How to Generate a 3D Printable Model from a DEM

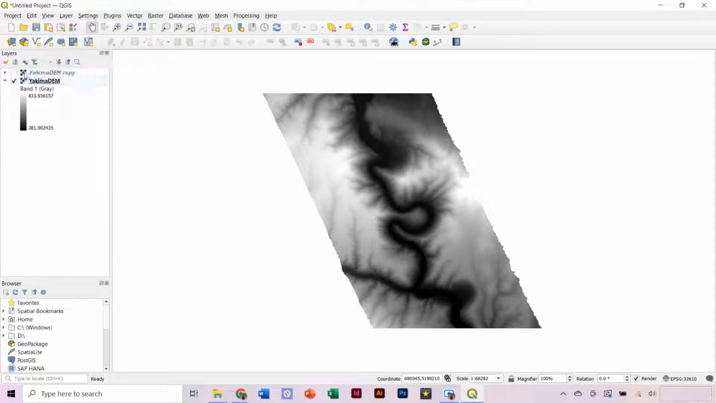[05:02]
Drag this layer to the top and check the box to turn on its visibility. Then, right-click on the layer and select Properties. Under the Symbology tab, go to the Render dropdown and select Hillshade.
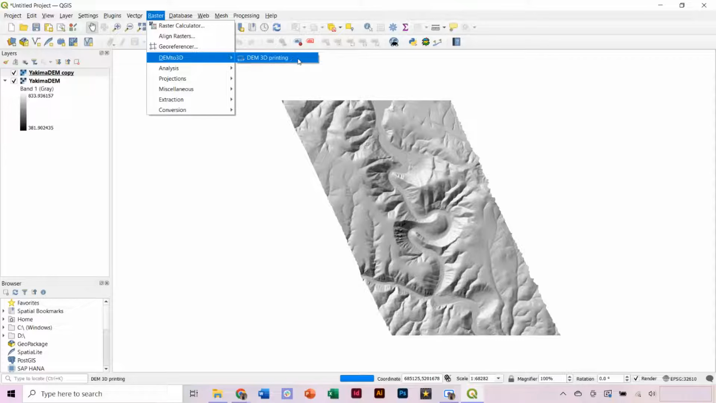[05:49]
In the pop-up window, we want to be sure that our DEM layer is selected as the layer to print. Under Print Extent, we have three options to choose from. Select Full Extent, Select Layer Extent, and Draw Extent. In this case, the Full Extent is the same as the Layer Extent. If we choose our DEM layer, it will generate a red box around its extent. Now, there is a lot of white, aka areas of no data within the box.
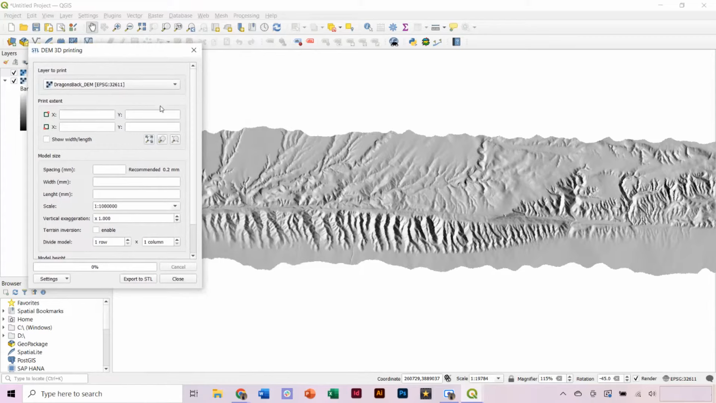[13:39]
and now you can draw a bounding box with very little white space included.